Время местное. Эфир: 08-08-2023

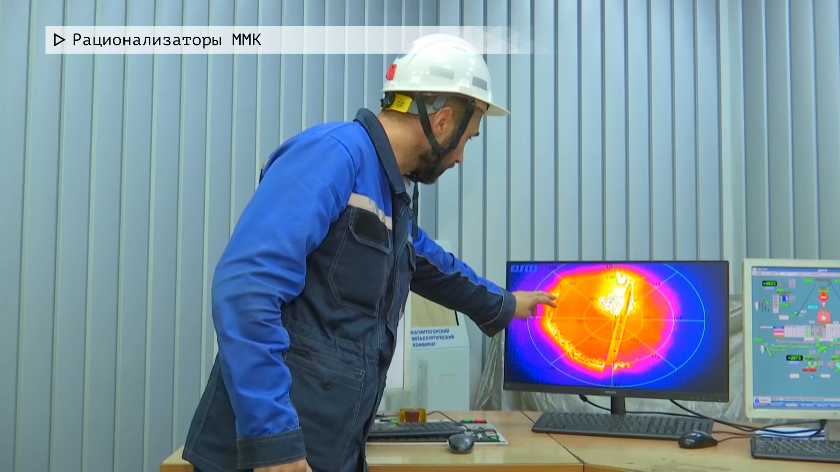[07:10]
На этой доменной печи установлена инфракрасная камера для измерения температуры газов по радиусу на колошнике.